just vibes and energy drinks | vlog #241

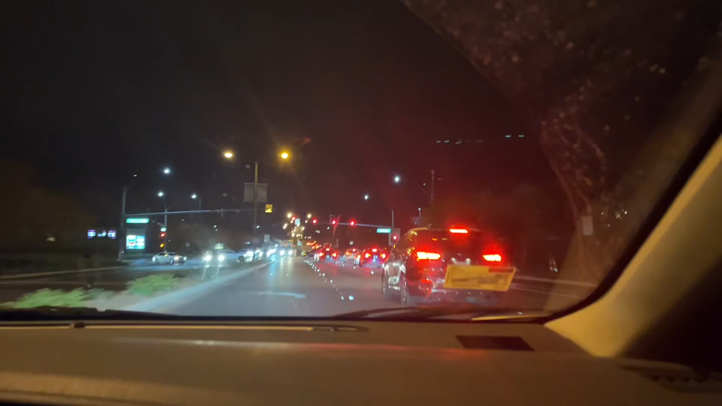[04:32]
All right, here we go. Oh. Oh, JK, it's not even lit up yet. I don't know if you guys can see it, but there's a Christmas tree right over there.